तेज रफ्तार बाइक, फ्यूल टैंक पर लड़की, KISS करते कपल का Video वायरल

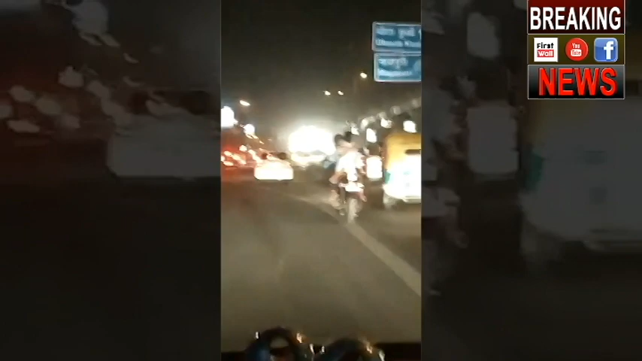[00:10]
दिल्ली की व्यस्त तड़कों पर एक कपल ने जान जो कि मिडाल जब्यार का सार्विचनिक इजहार किया है प्यार के इस